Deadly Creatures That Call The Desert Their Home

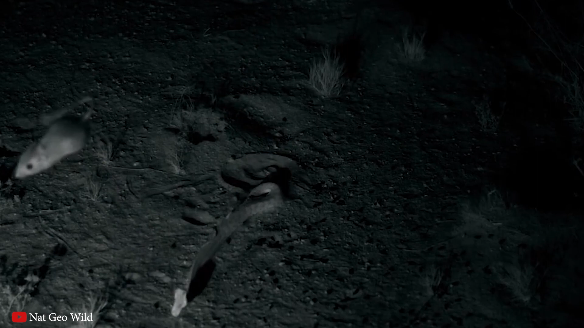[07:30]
when confronted with a threat they
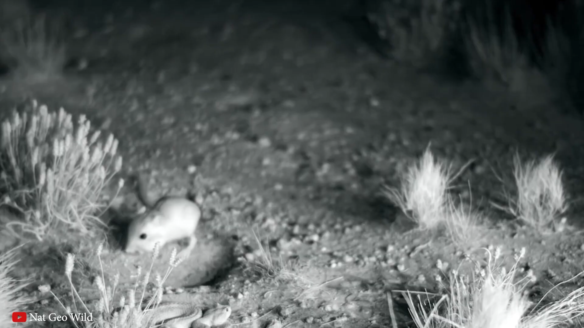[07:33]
have been known to defend their burrows vigorously using
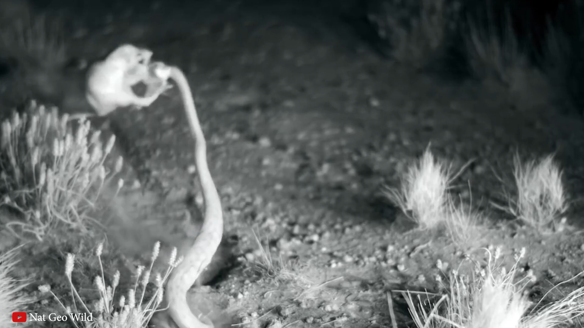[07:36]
their strong hind legs to kick and their sharp incisors predators to bite they
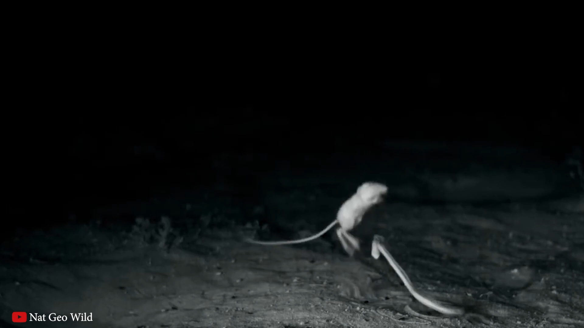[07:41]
also have the ability to leap great distances up to six feet in a single bound to evade predators